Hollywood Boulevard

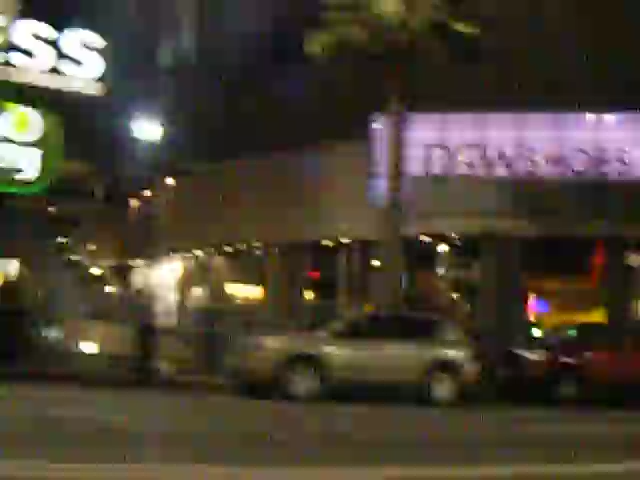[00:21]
But the most glamorous part we're about ready to come up on.
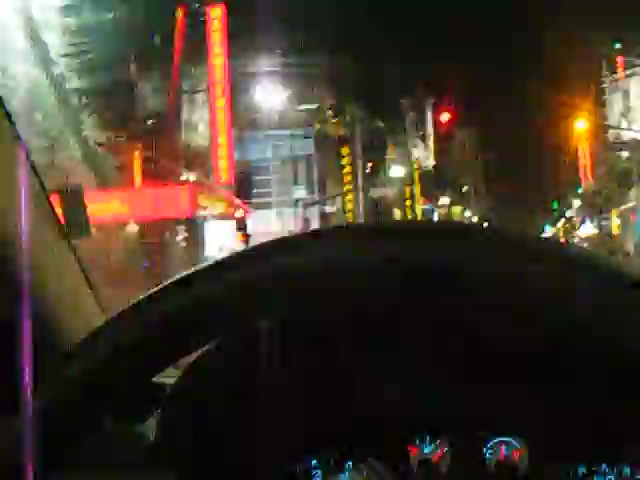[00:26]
It's the Nan's Chinese Theater, right next to the Kodak Theater. I don't know how much you can see that, but there it goes.